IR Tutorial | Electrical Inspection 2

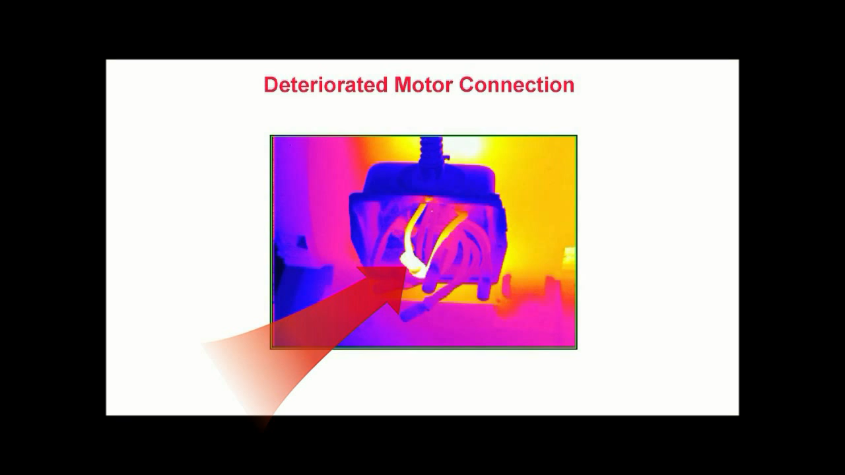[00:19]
Since thermal imagers cannot see through solid materials, the junction box cover has been removed to provide a clear line of sight to the connections.
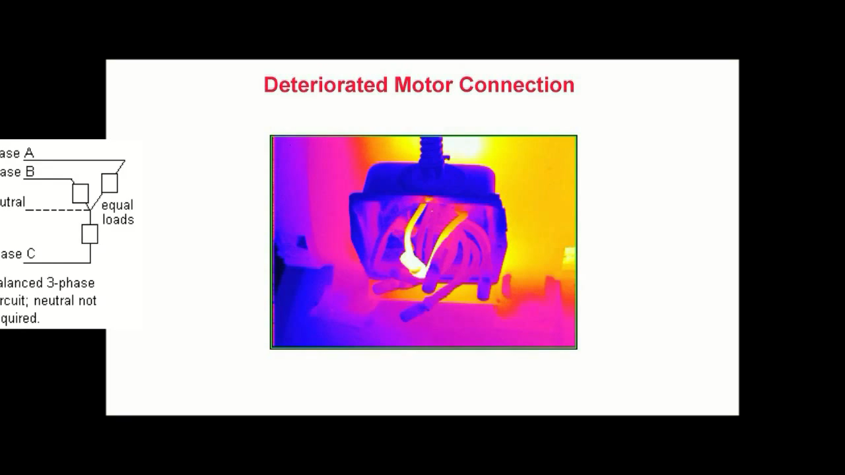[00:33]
Because all of the motor leads are under the same load, we would expect even heating throughout each conductor and its connections. In this image, we see localized heating, shown in white, at one of the splices, which typifies a loose connection. Because demography provides real-time data,
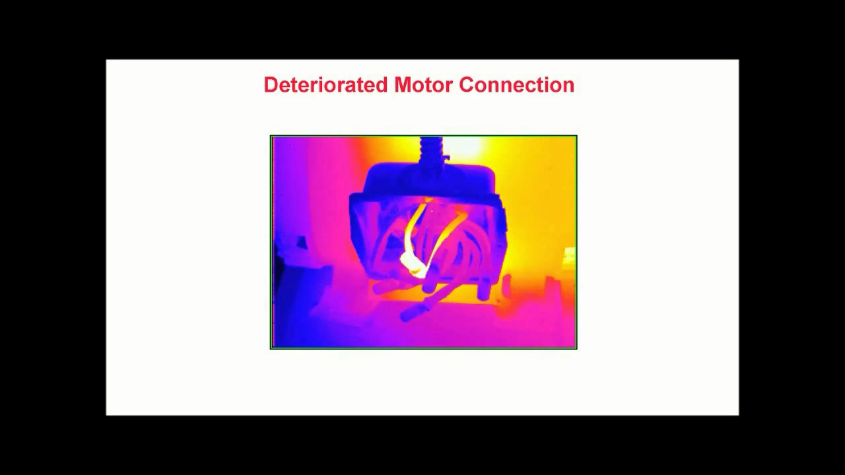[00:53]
this problem is identified in seconds without having to go through the time consuming and destructive process of disassembling the taped connections.